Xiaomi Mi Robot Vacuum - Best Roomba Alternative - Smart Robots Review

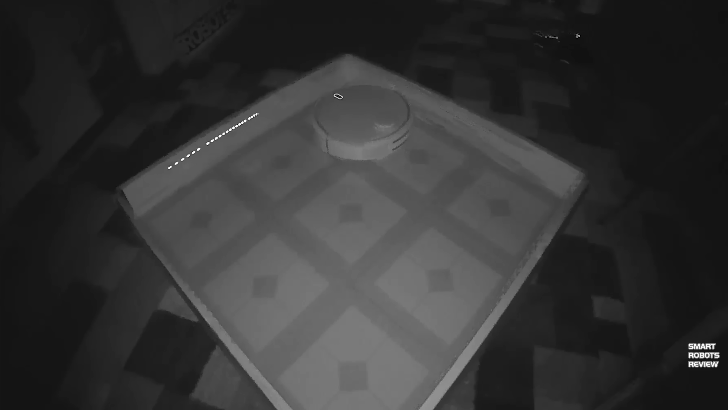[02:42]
1800 times per second and the little UFO lights that you're seeing there those are the infrared sensors that help it avoid falling off edges
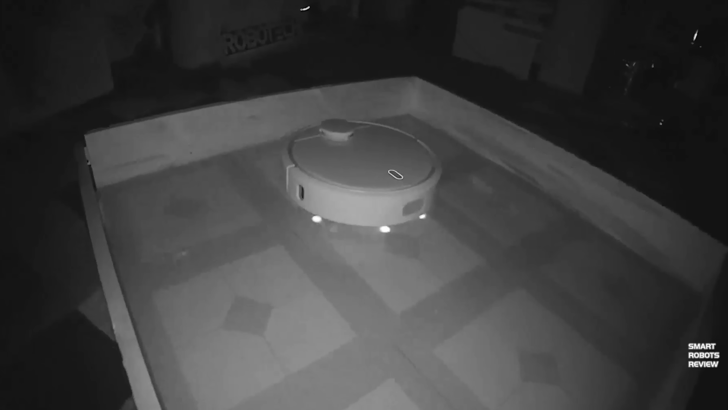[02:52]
and in the front you see this almost oval opening and that is where the ultrasonic sensor is housed. This sensor uses sound to detect distance between objects and the three CPUs